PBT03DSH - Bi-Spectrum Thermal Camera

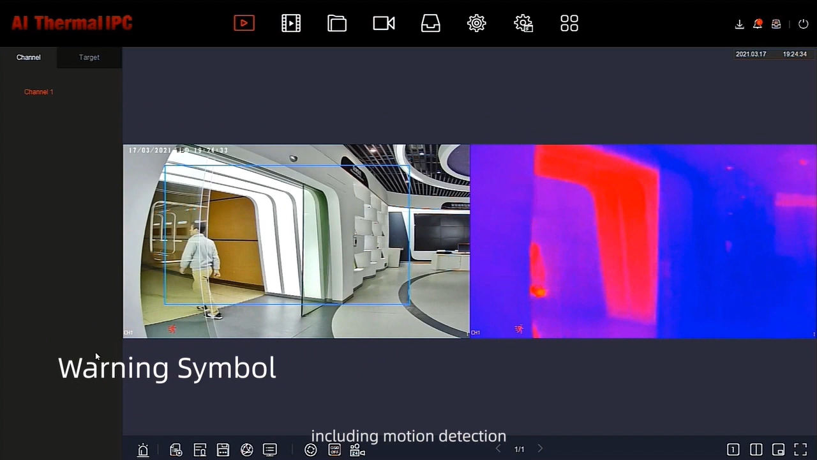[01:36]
Camera support privacy masking, a function many customers want to utilize to protect the people privacy.
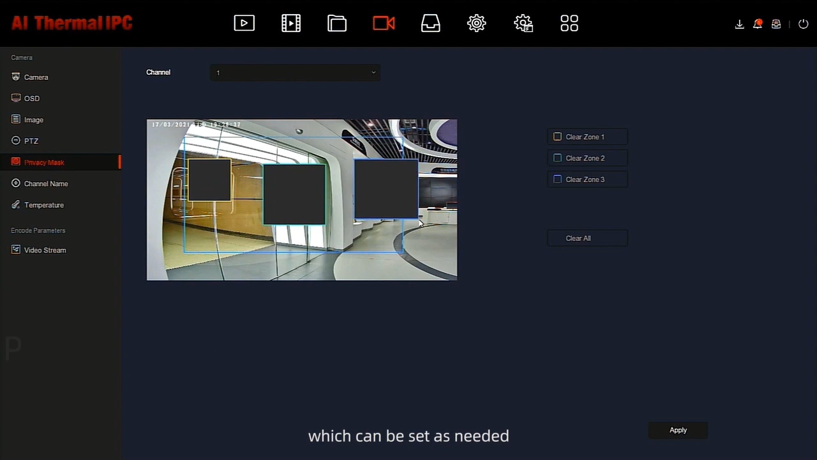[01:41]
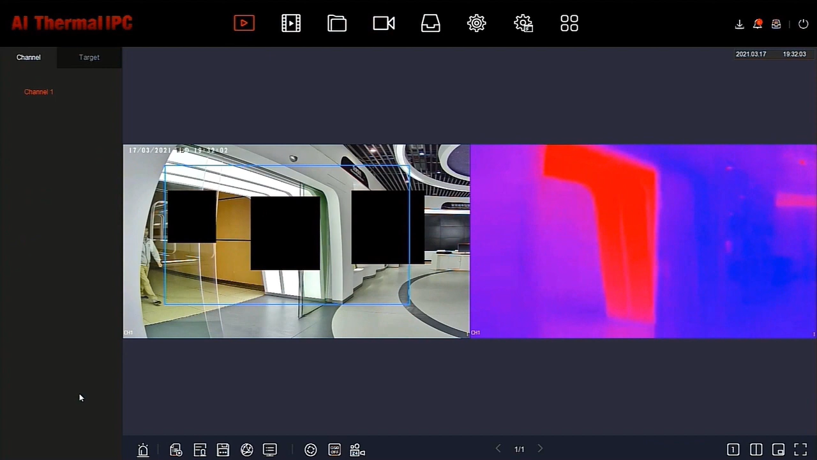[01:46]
You will be able to mask areas within the view frame so that those areas are not recorded or captured.
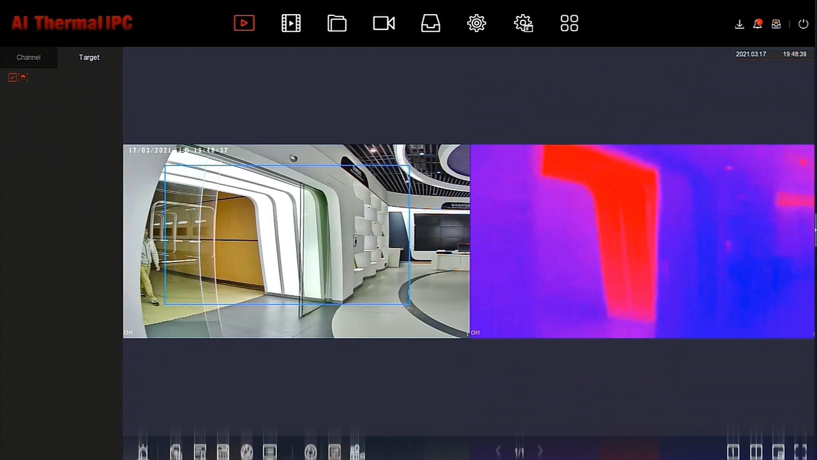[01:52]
The most important thing is that this camera can perform by spectrum real-time preview. Client can view real image and thermal image in real-time.
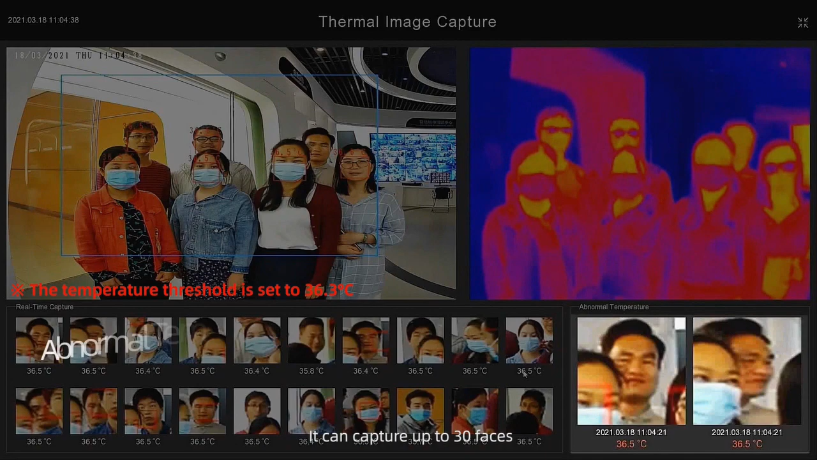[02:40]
It can capture up to 30 faces and measure the body temperature of up to 20 targets at the same time. As mentioned, you can insert SD card for local storage, easy to configure it.